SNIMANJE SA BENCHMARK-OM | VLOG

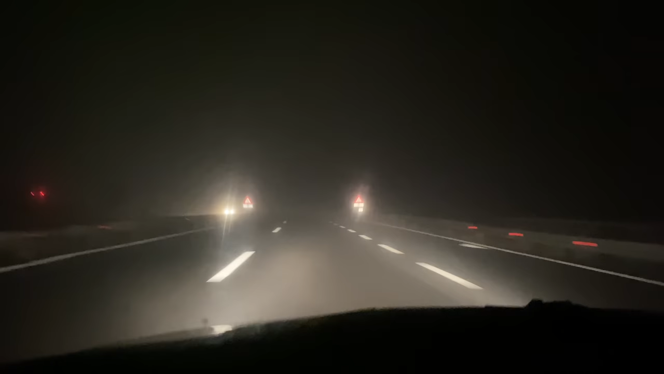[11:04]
Idealno vremen, ljudi za vožnju. Znači, magla.
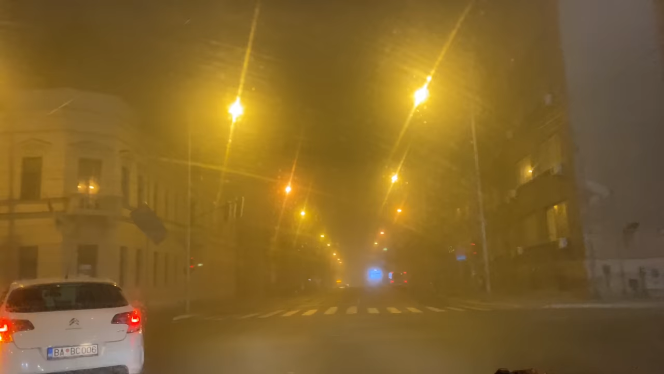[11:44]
Idemo kroz centar grada da vidimo situaciju. Obično onda je oko ražnja, paraćina i taj deo ima dosta magla, ali vrlo redko u gradu baš ovdje.